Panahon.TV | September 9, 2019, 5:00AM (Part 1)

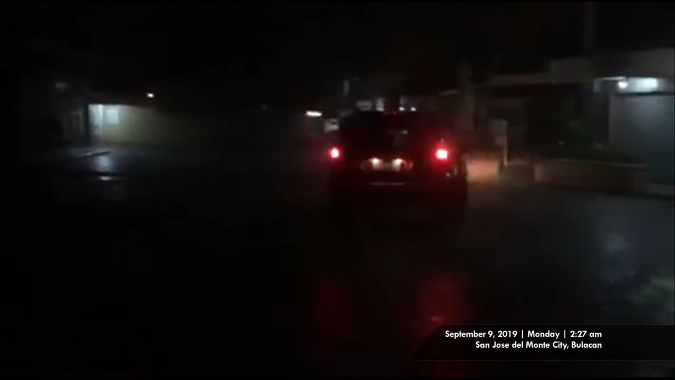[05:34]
Maririnig sa video ang malakas na patak ng ulan habang dumaraan ang ilang mga motorista.